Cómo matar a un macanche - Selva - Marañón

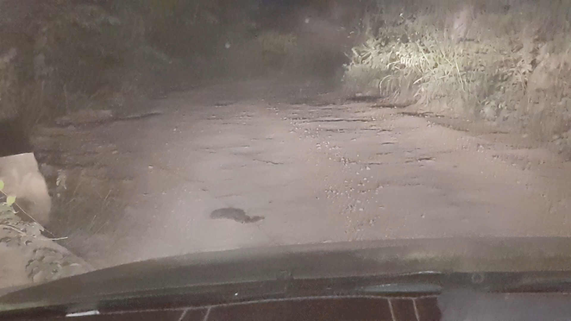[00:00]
¿Qué cosa? Me muerde. Baja y tómale la foto. Pásale, pásale por encima. Pásale, lo mato. No, lo paso por encima y lo freno. No, está ahí.